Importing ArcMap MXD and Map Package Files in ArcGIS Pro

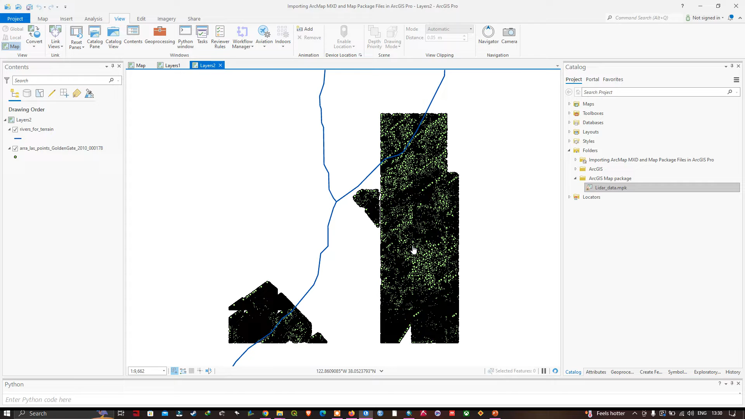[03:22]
map package in rgis pro so this is our uh lidar data so we have a lidar data and uh and the river network here so now you can able to see we have opened